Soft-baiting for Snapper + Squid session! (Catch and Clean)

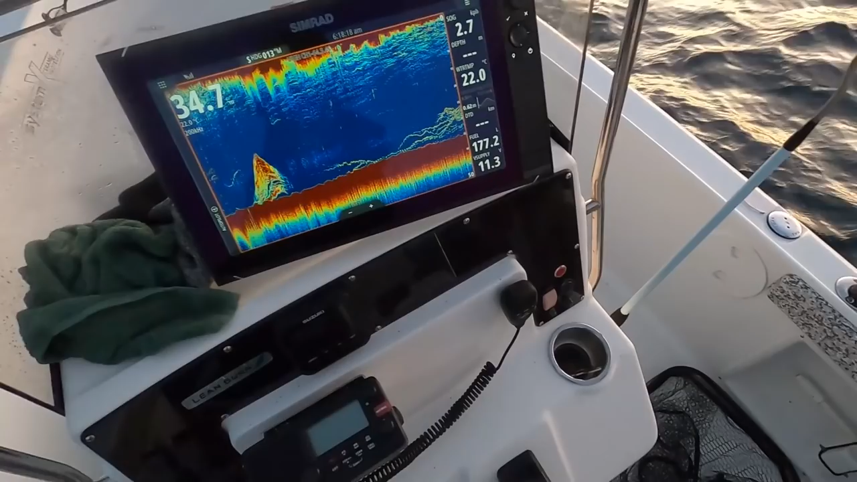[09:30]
seeing on the sander that is money uh although we haven't had
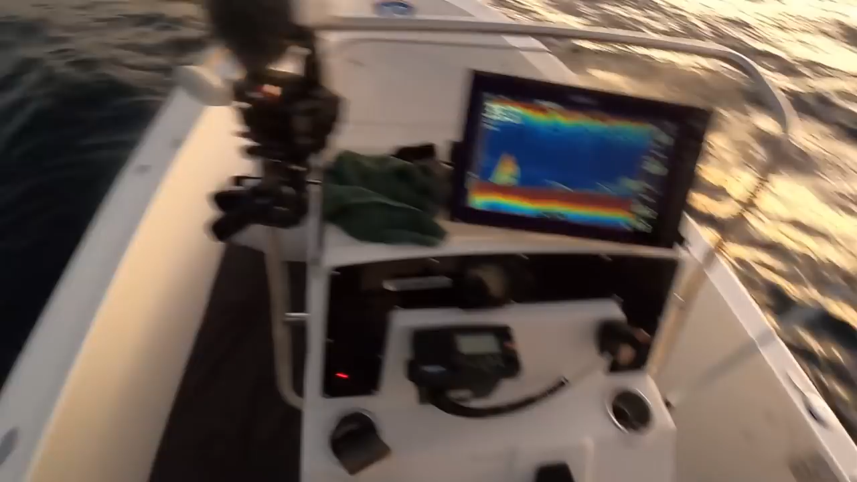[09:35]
another touch off them we have done this drift this will be a third time doing this drift so they might be getting a bit sick of us but that's all right because we can always pick another line